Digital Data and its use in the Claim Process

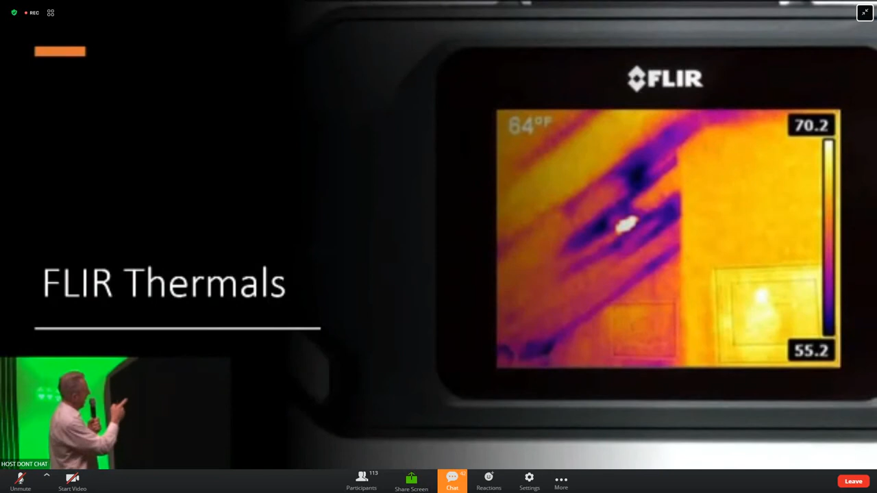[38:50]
On screen: spot 64°F
The blue and the purple areas are the cold or trapped moisture areas generally. It's an interpretation, but generally your blue are going to be your trapped moisture areas. That's what it looks like when you take the entire image, so it will be a floor, and that would basically be showing where the water in the floor is trapped coming out. You can see it's drying and it's actually getting warmer where it's red,
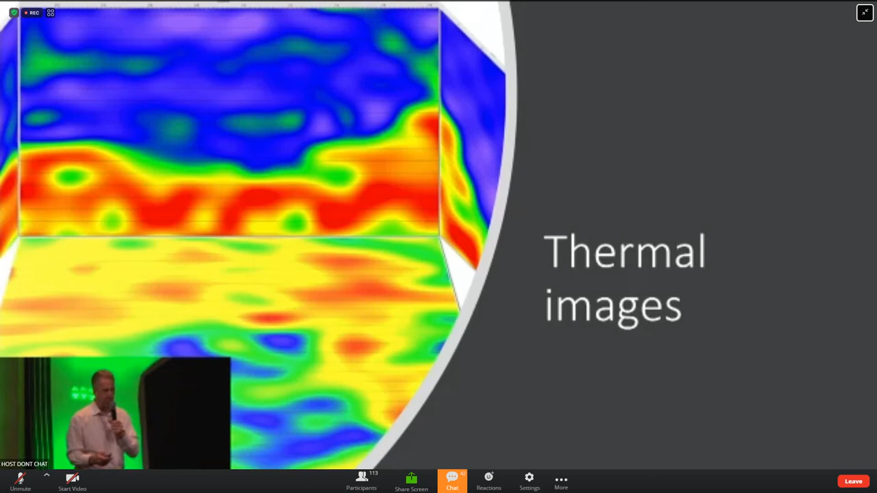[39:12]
but that's actually a digital moisture map through a FLIR.